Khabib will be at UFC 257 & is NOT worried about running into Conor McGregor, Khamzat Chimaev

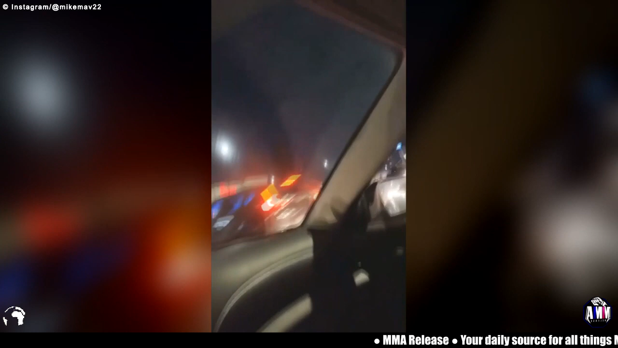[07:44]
F*** this traffic. This is insane. Hey! Get me a chicken sandwich!